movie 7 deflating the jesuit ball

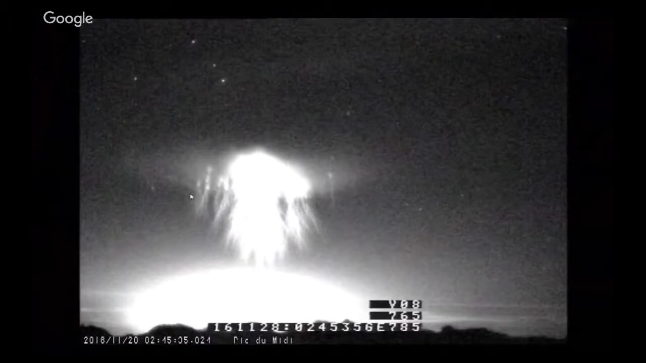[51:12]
I don't know what kind of, looks like they're using a security camera to catch this one, but beautiful. Looks like a giant jellyfish or something. I don't know. Really cool. Falling down, looks like fireworks on their way down.